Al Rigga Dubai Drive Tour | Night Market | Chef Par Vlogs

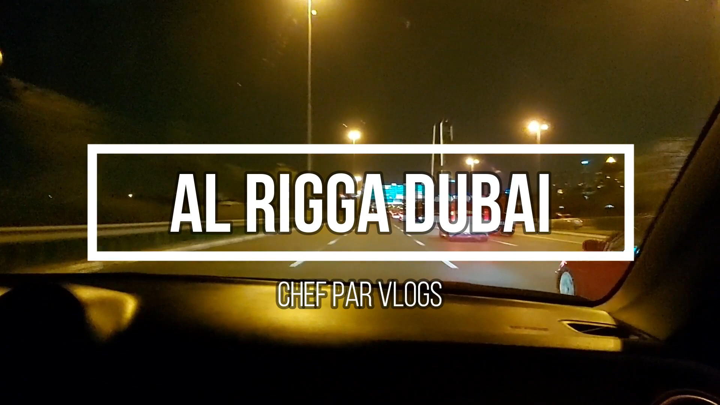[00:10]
Papunta naman po tayo ng Alriga
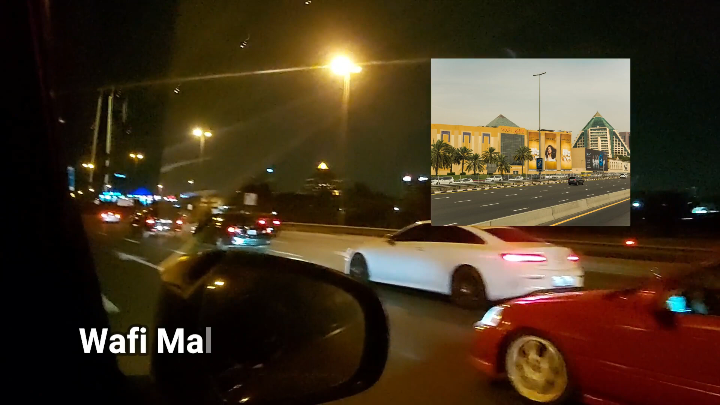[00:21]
Ayun po yung Wapi Mall Kung makikita po ninyo yung Parang pyramid na yun Medyo madilim po kasi Kasi gabi na Diyan po yung Wapi Mall
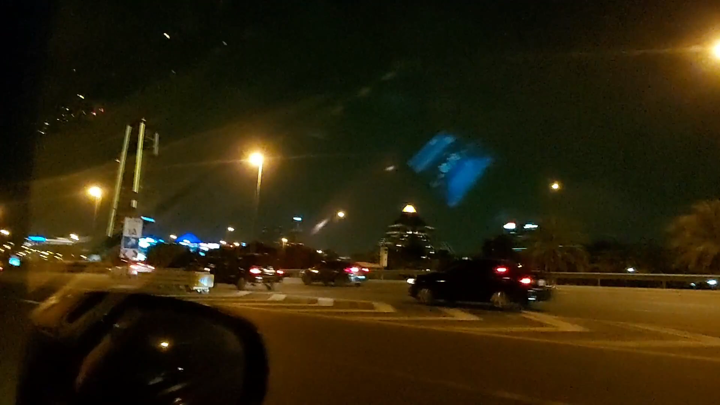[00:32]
Hindi po tayo pupunta dyan Dadaanan po natin Habang nasa biyay tayo
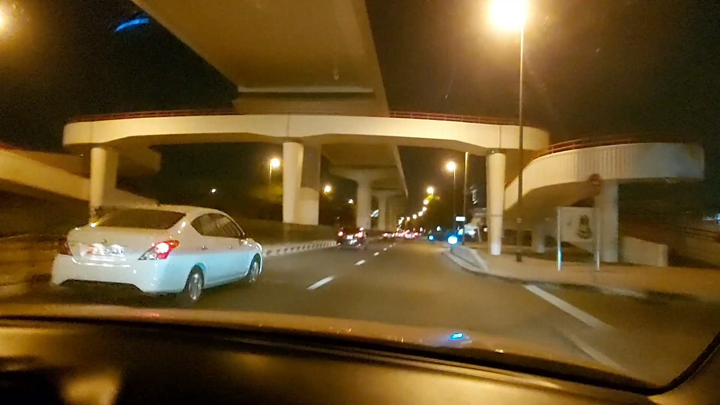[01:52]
So ayan po yung St. Mary's Catholic Church
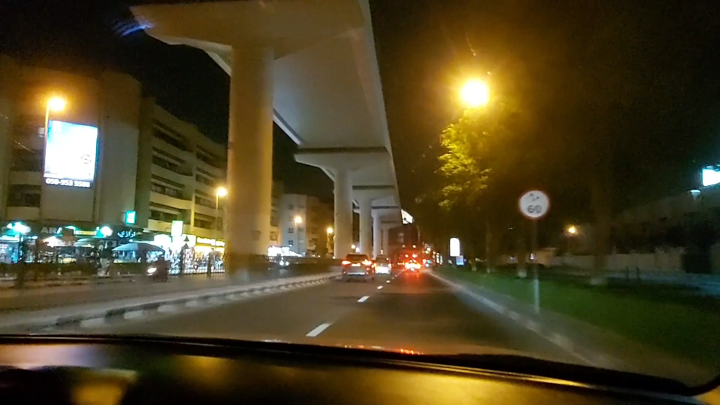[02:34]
Sige sir Sige idol Mag titiktok ba tayo doon? Hindi tayo mag titiktok Okay po Palabas na po tayo ng Odmeta Nadaan naman po tayo sa Floating bridge Ito pang Odmeta Metro Station
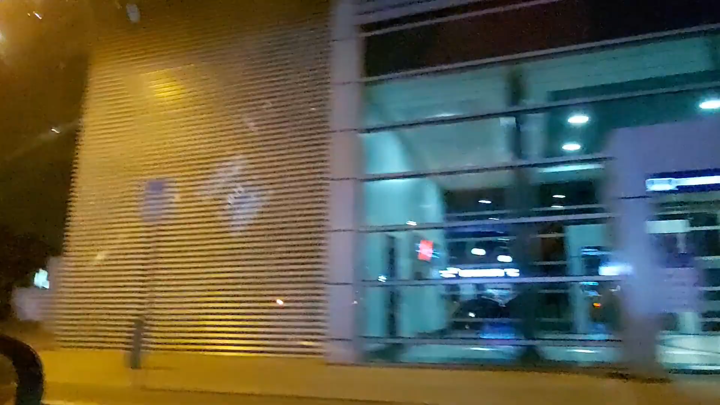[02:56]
Rashid Hospital Sa California
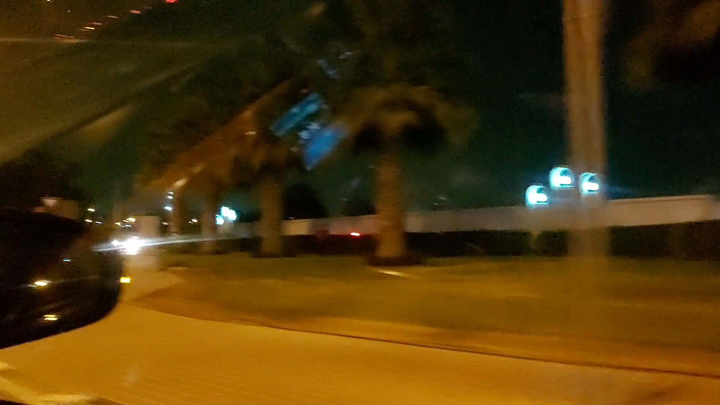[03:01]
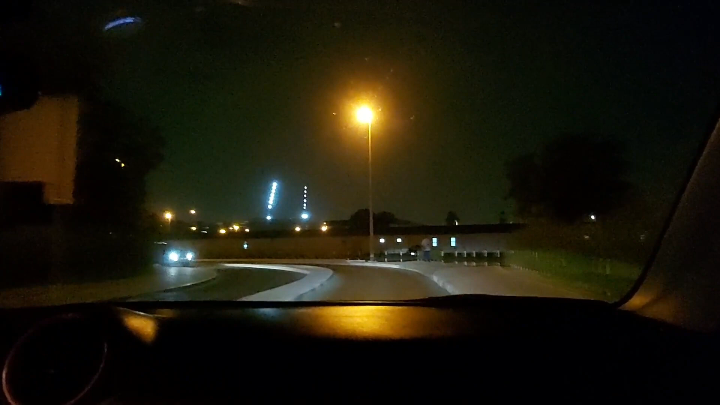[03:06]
Nakikisakay lang po ako ha FYI Salamat na lang po At talagang mayroon akong mabayad na Tropa Ang tiktok idol ng City Walk Yahoo Ito po ang Rashid Hospital Kapabilang din po siya halos ng St.
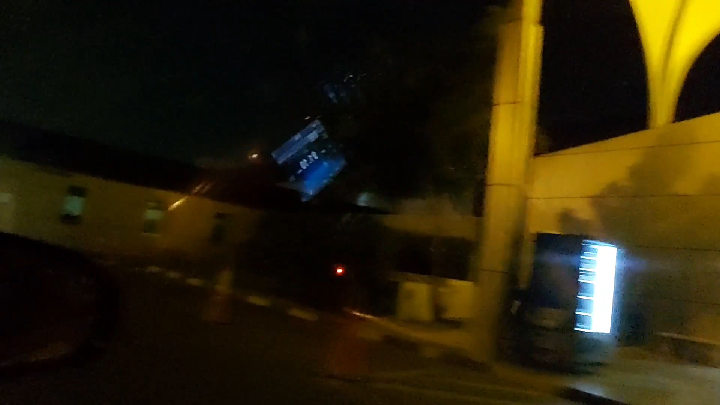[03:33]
Mary's So pagpapalabas madadaanan po namin siya So papunta na po tayo ng floating bridge So papunta
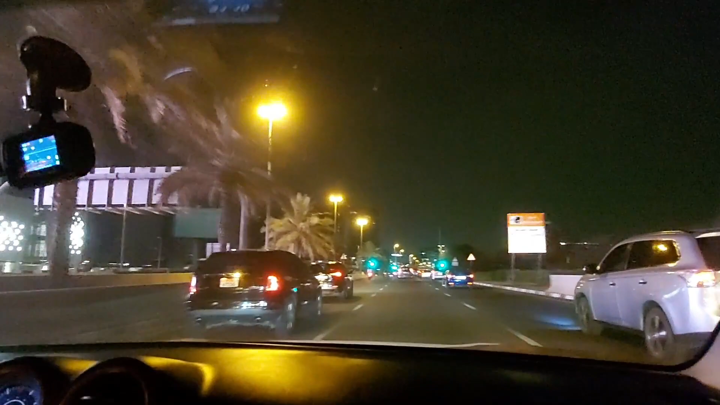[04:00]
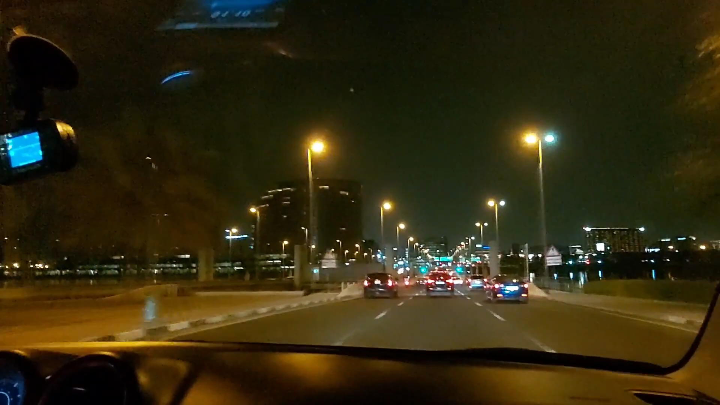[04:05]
na po tayo ng floating bridge yun, a floating bridge at yan pong nasa side na yan yan po ang Dera City Center
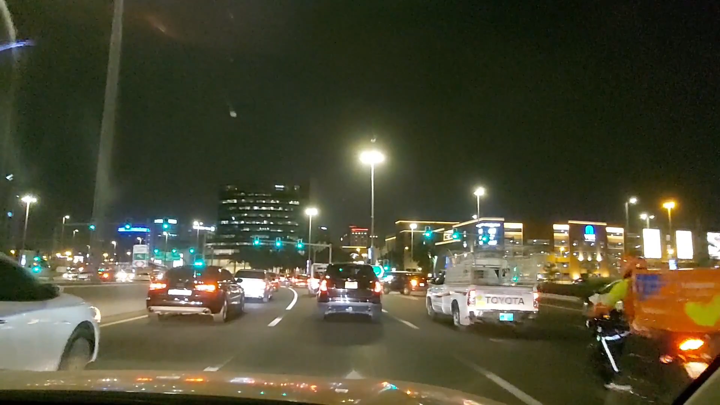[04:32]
Dera City Center na po yan
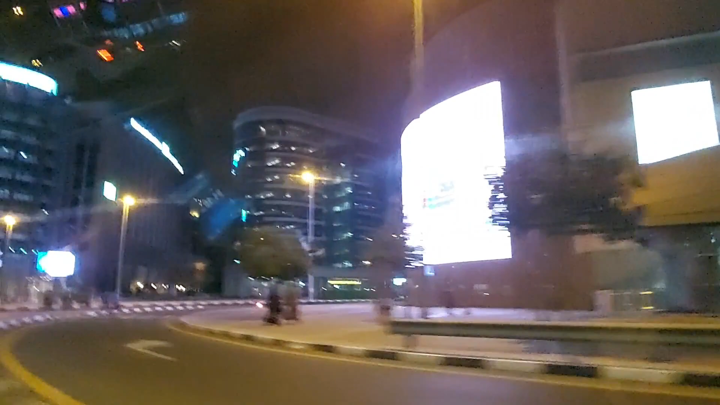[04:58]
green house Madalas po may sale dyan Parang day to day Night market po
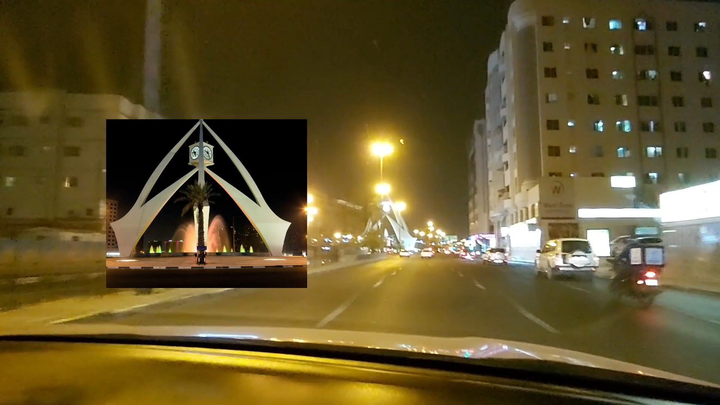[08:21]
Ayan po isa sa mga landmark dito Ang Dera Clock Tower Ayan po isa sa mga hindi
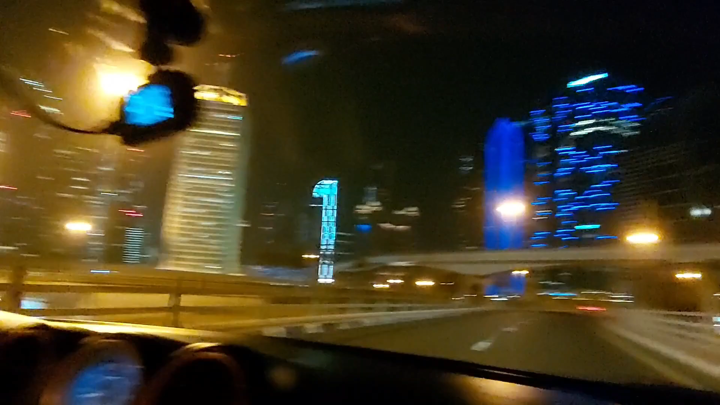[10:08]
Six side road Tsaka sigbapengs po yan